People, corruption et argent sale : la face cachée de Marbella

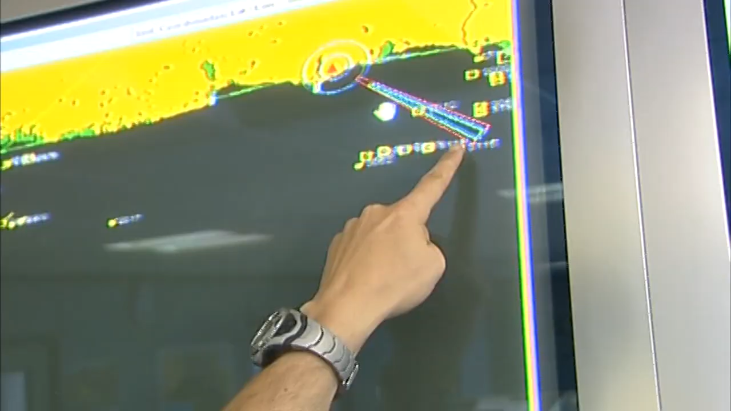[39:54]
Une surveillance 24 heures sur 24. Chaque radar est équipé de deux caméras, une de jour et une de nuit.